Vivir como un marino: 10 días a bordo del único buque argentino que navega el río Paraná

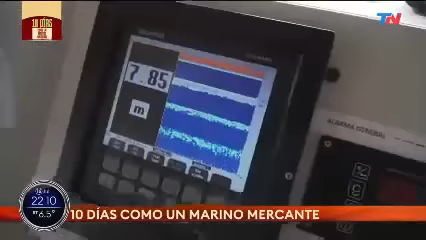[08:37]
Ahí está marcando 7,80 metros que tenemos desde el fondo hasta el casco nuestro.
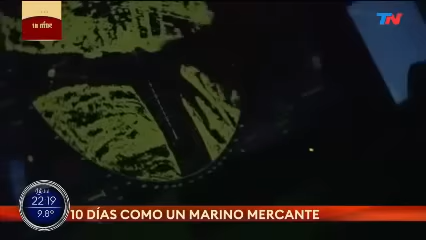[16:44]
Sí. De una margen y de otra margen. Bien.
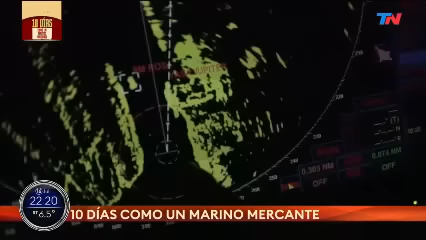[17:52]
Acá estamos nosotros. Perfecto. Acá está el buque Rosa. Y nosotros ya doblamos. O sea que... deberíamos estar pudiendo divisar en algún momento, ¿no? ¿El otro buque?